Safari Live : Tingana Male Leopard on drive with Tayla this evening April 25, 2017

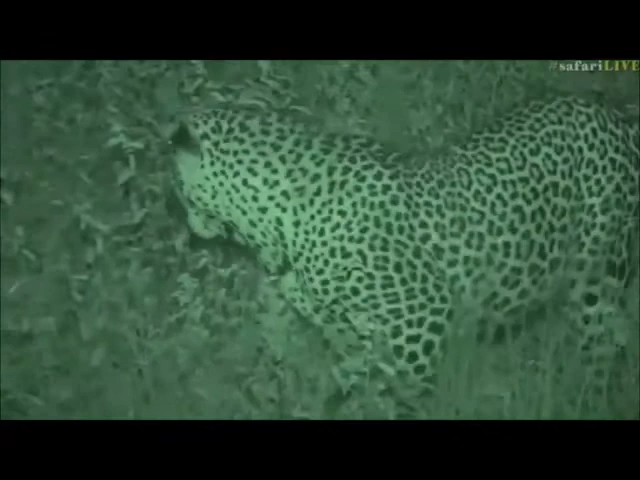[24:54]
He's now putting a bit of vegetation, sort of some small shrubs between him. And hopefully, he's going to continue going south. Because there, he'll find himself some impala. How cool is this? We are so, so, so lucky to have infrared. It really does make all the distance a difference. Oh my goodness. We are sitting in complete darkness at the moment. I can just see his shadow sort of moving through the grass.
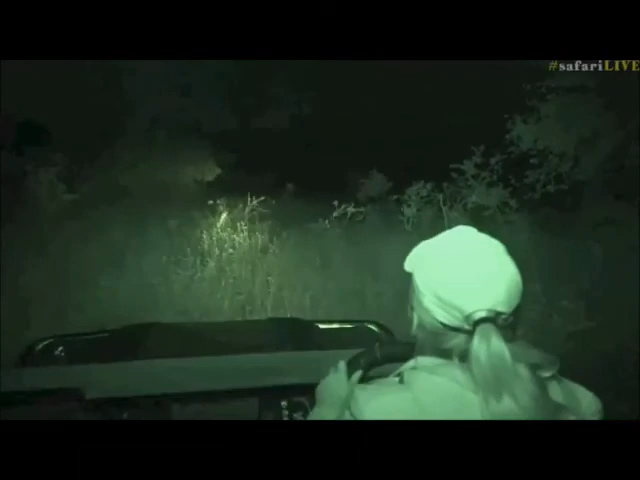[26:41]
As that impala alarmed, straight away. Almost instantly it responded. Now I've got my spotlight out. I'm going to just try and find him again.
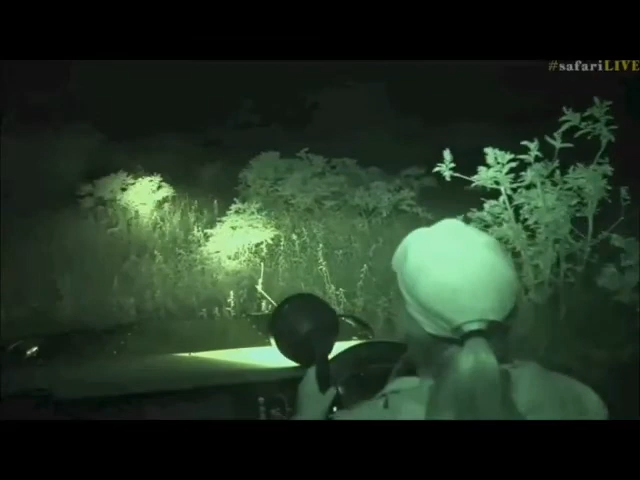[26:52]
It's like he went. Okay, well, I've been spotted now. What is the point? I can see the zebras.